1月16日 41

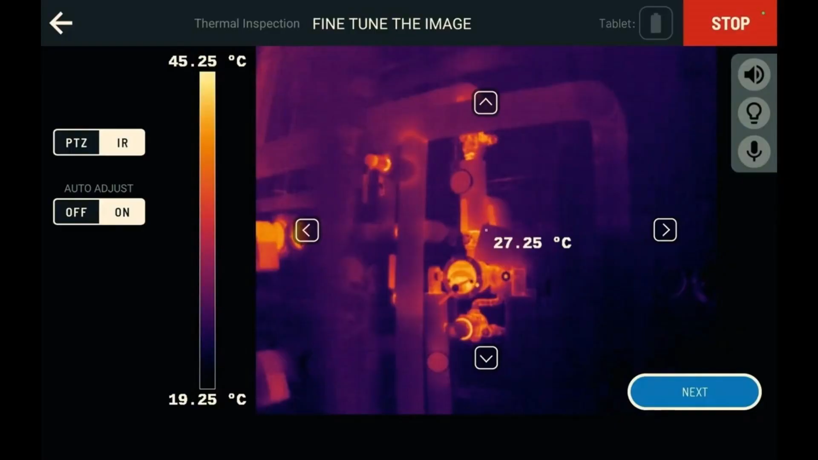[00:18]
On screen: spot 27.25°C, scale top 45.25°C, scale bottom 19.25°C
A robot uniquely designed to go anywhere you can and
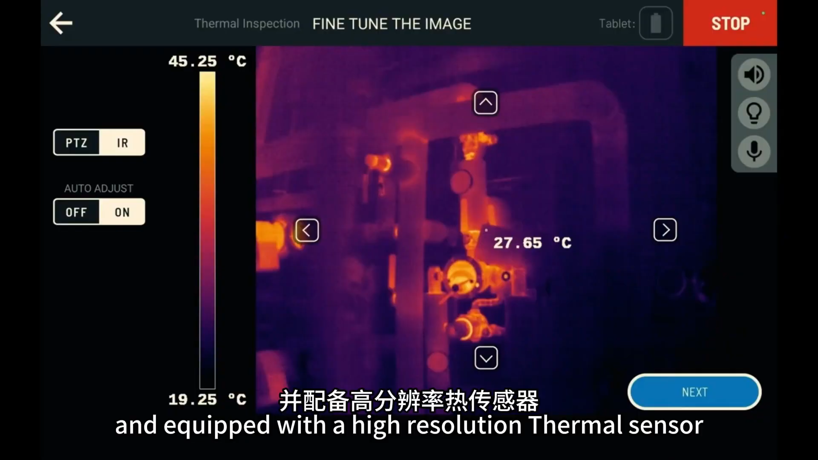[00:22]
On screen: spot 27.65°C, scale top 45.25°C, scale bottom 19.25°C
equipped with a high-resolution thermal sensor.